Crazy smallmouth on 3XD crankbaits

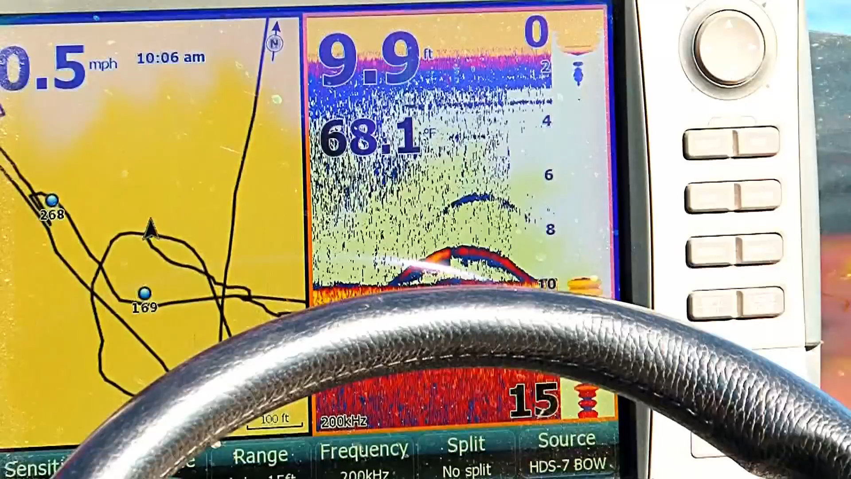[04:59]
On screen: depth 9.9 ft, water 68.1°F
So I picked the crankbait, the deep diving pro model, gets right down where they are, 8 to 10 feet, and I'm sitting about 8,
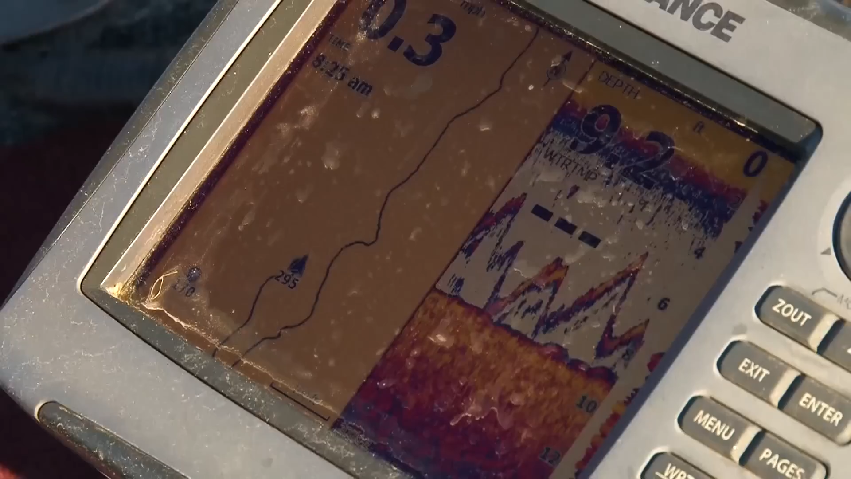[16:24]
You see to yourself, wow, look at all the fish below the boat.
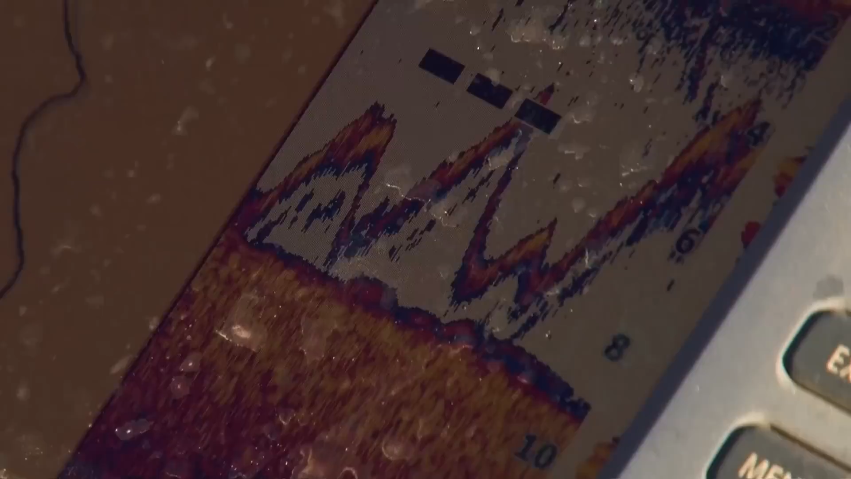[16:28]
That's just him shaking his head all around. Oh, good.